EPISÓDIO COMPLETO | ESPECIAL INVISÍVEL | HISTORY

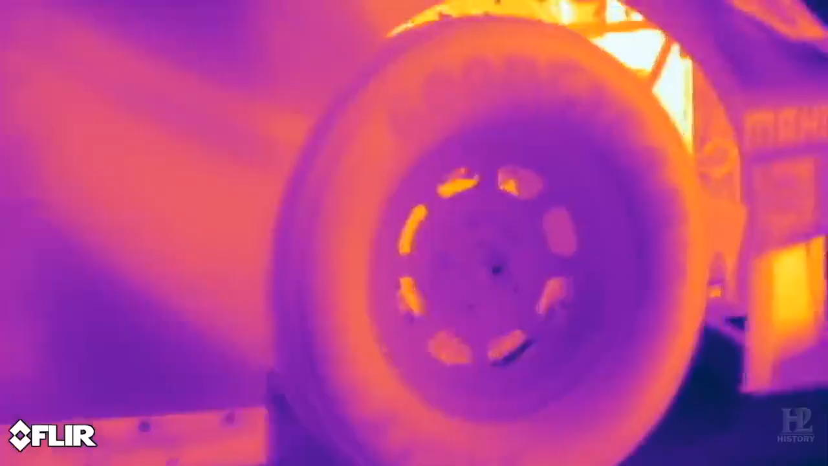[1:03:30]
quando você sai da curva o pneu traseiro direito vai esquentar mesmo